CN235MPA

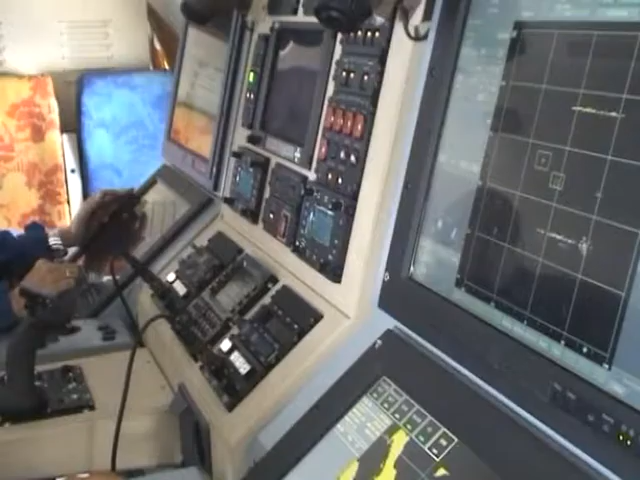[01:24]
Tactical Management Systems is capable to run and integrate the Surge Radar, IFF Interrogator,
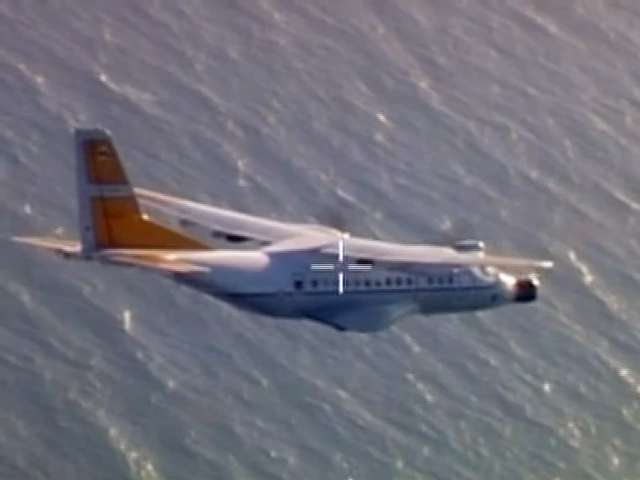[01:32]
FLIR and ESM functions,
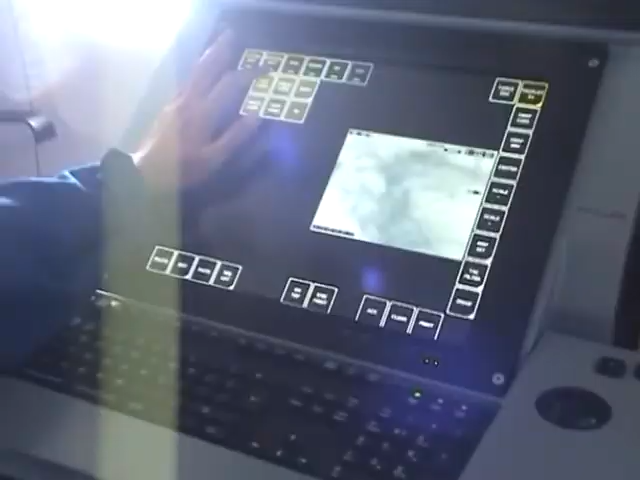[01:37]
processing and displaying the captured data from Sensor Systems Tracking Management and Digital Map Display for alternative tactical solution decisions.
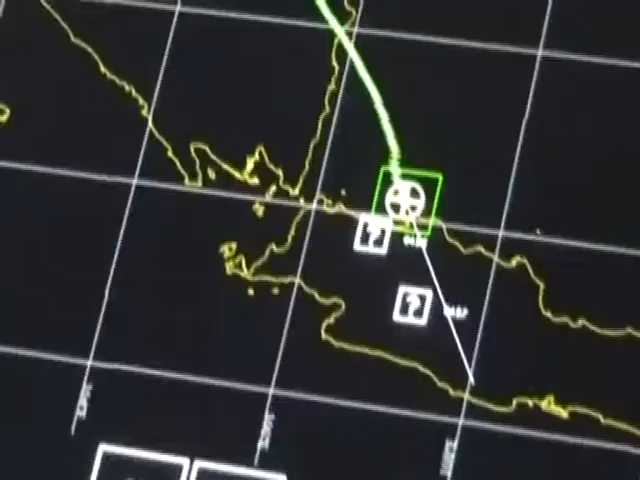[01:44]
The main function of Surge Radar is for detecting all types of surface targets like submarine periscope, lifeboat and larger vessel.
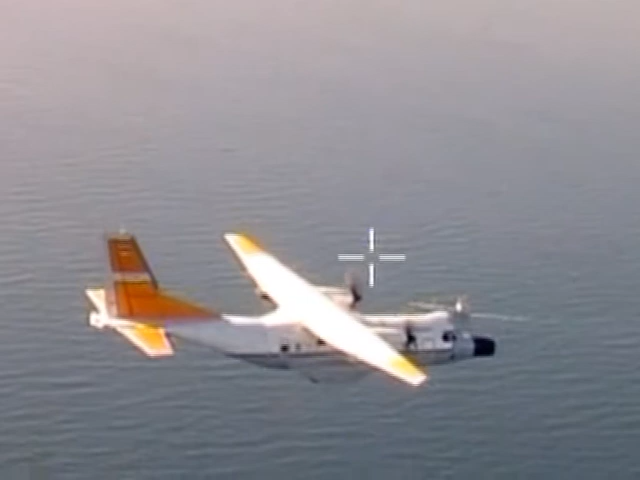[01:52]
The Ocean Master 100 Mk2 radar is also working on several modes, navigation aid and weather avoidance against bad weather and thunderstorms.
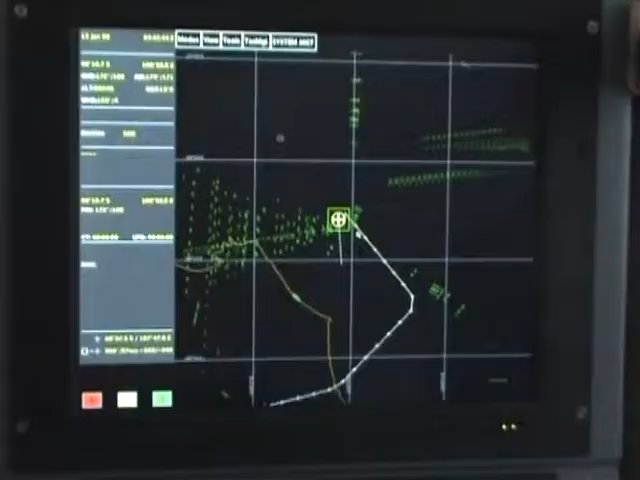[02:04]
The Electronic Support Measure or ESM onboard
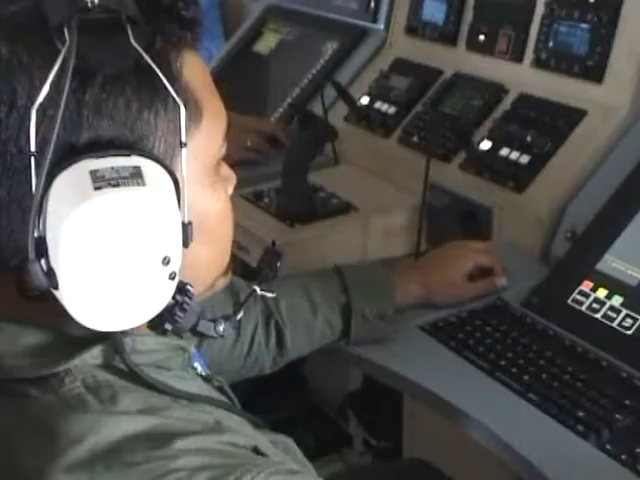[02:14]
CN-235 MPA enables the aircraft to
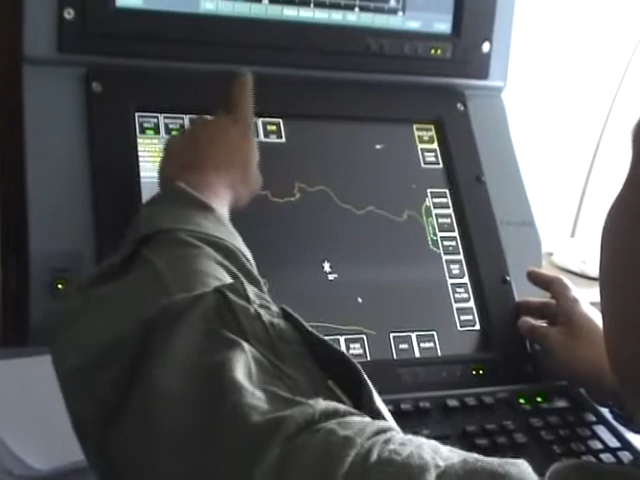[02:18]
continue its flight missions to alerting the crew of dangerous transmissions, detecting and clarifying signals,
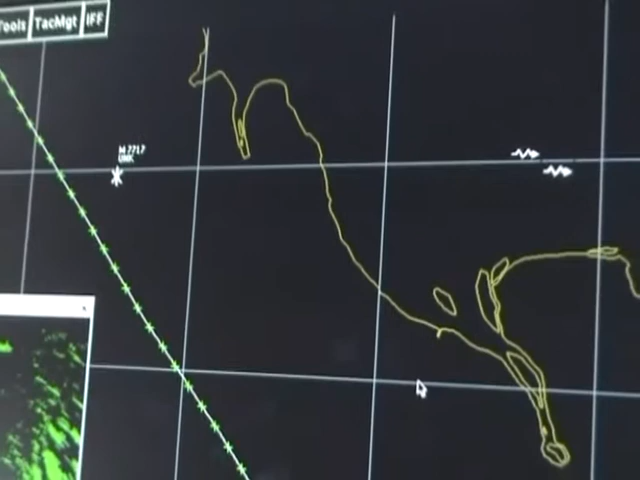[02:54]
Identification Friend or Foe or IFF Interrogator can be operated as an interrogator and as a transponder.